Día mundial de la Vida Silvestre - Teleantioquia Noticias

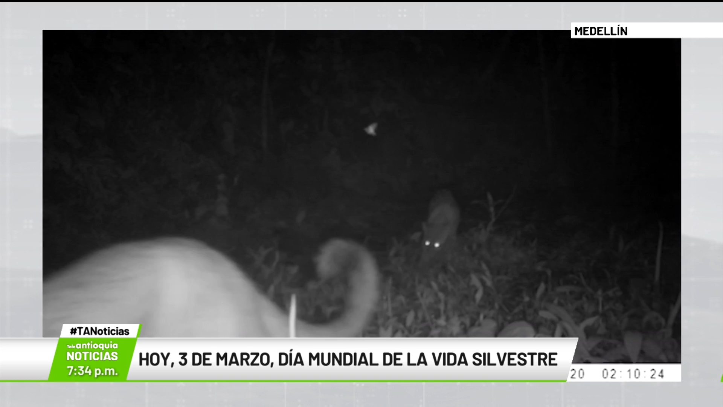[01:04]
Allí, EPM, a través de cámaras nocturnas, ha logrado identificar pumas y otras especies que conviven en el territorio.